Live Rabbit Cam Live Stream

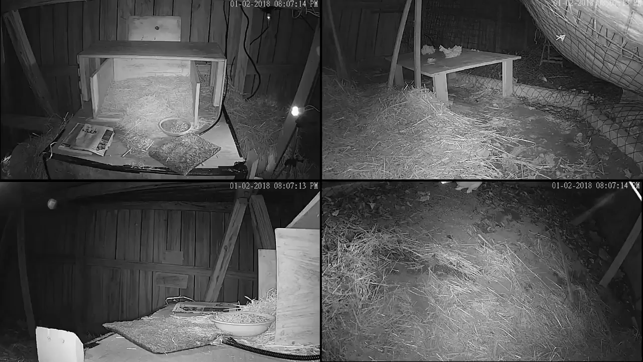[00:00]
go to your TV and get that stream. So let's go do that. He's not a doer. Well. Oh crap, he moved the pad. That's not a big deal. He arranged it like he wanted it. It was hanging off the edge. Oh, yeah. The opportunity. Alright, whatever. Remember I said it's continuous. Always something.